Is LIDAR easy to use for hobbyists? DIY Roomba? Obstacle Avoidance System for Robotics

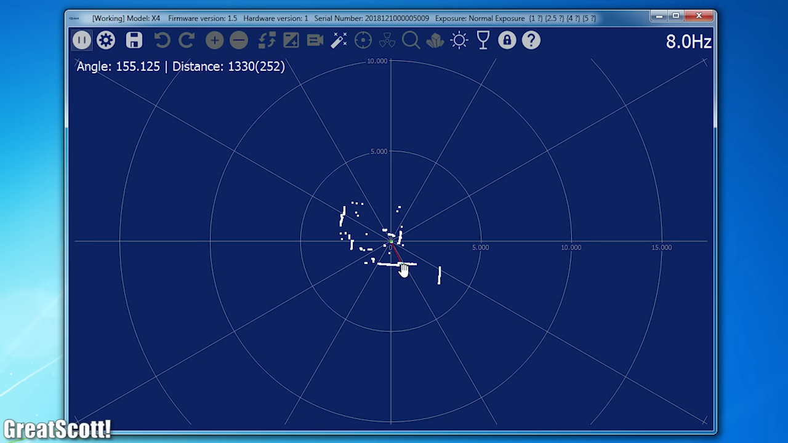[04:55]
Which not only activated the motor of the system but also created this beautiful dot map on my computer. Now by bringing an object with a known distance next to the sensor,